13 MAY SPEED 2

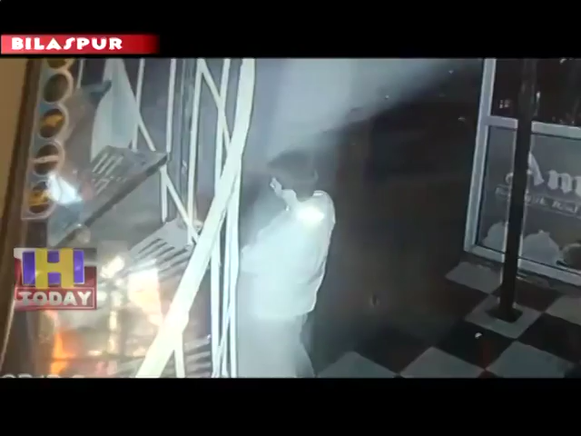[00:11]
جلا بلاسپور کے گماربی میں دو دن پہلے بی ڈی چی سدرسے کے ساتھ رات کے سمیں ہوئی مارپیٹ کا ویڈیو آج کل وائرل ہو رہا ہے دیر رات ہوئی ہاتھا پائی اور
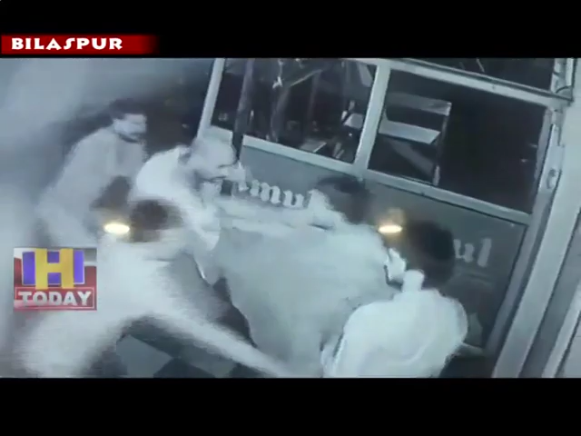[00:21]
ڈنڈوں سے مارپیٹ کی واردات سی سی ٹی وی کیمرے میں قید ہوئی ہے اور اس معاملے میں پولیس
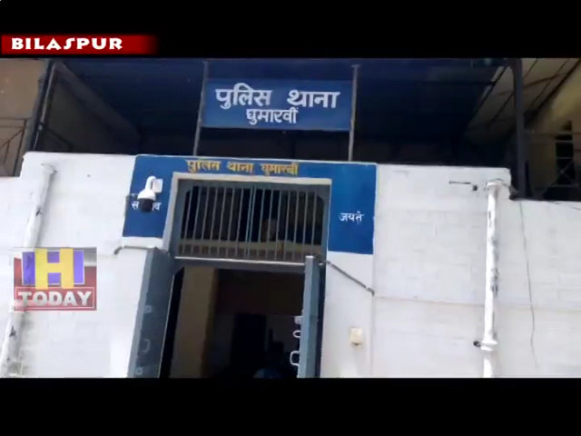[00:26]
نے معاملہ درج کر چاند بین شروع کر دی ہے
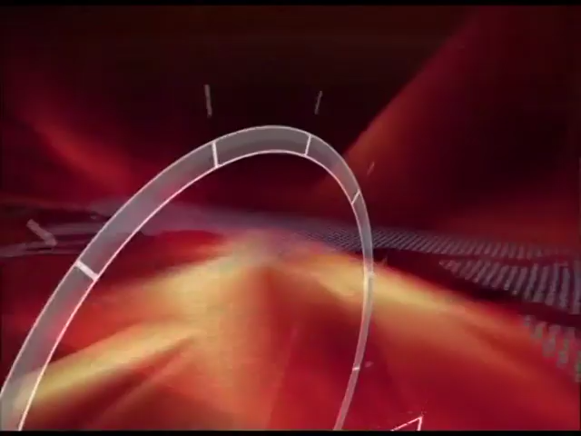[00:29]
کسی بات کو لے کر ہوئی لڑائی کے بعد دونوں ہی گھٹوں نے تھانا گماربی میں شکایت درج کی ہے تھانے میں ایک
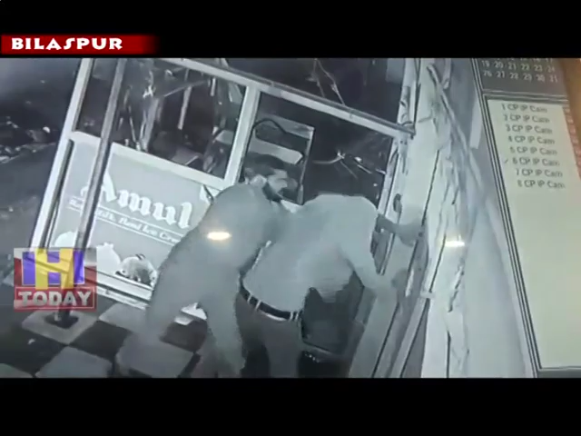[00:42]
یوک نے شکایت درج کروائی ہے کہ وہ بی ڈی چی سدرسے ہے اور اپنے دوست کو چھوڑ کر
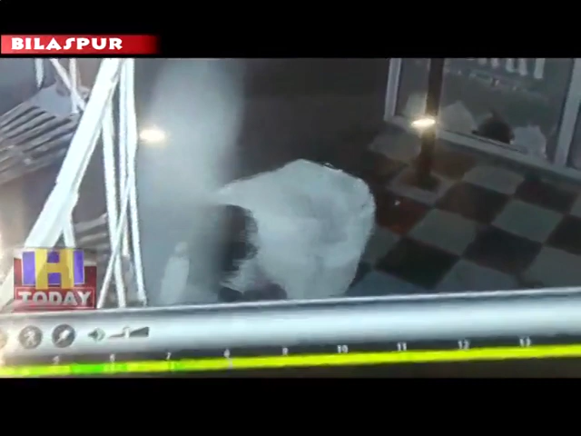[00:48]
آ رہا تھا تو کچھ یوکوں نے اس کا راستہ روک کر ہاتھا پائی شروع کر دی اور ڈنڈے سے مارپیٹ کی اس نے بتایا کہ یوک نشے میں تھے